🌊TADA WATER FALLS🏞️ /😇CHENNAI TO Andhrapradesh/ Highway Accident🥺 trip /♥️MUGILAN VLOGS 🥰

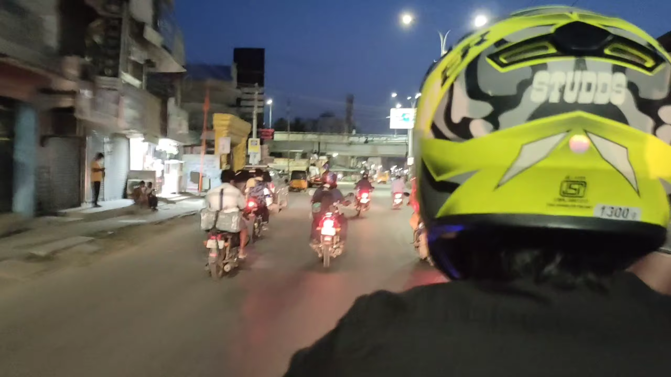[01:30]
சரி, இப்போ நம்ம எங்கே இருக்கோன்னு பார்த்தீங்கன்னா, போரூர் சிக்னல், இதுதான் போரூர் சிக்னல்.
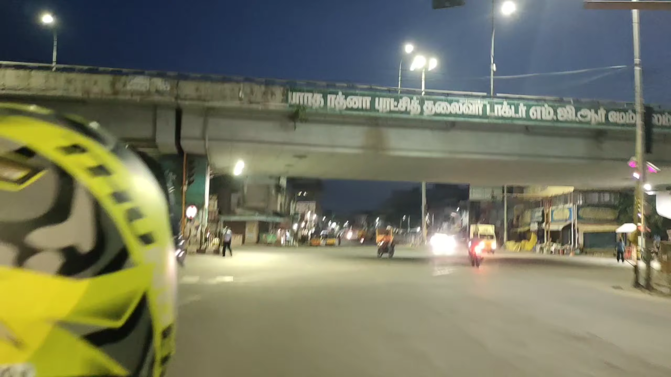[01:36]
இதை கிராஸ் பண்ணிவிட்டு இப்போ எங்கே போகிறோன்னு பார்த்தீங்கன்னா, ஃபஸ்ட்டு வந்து நம்ம ஃப்ரெண்ட்ஸை கூப்பிடணும்.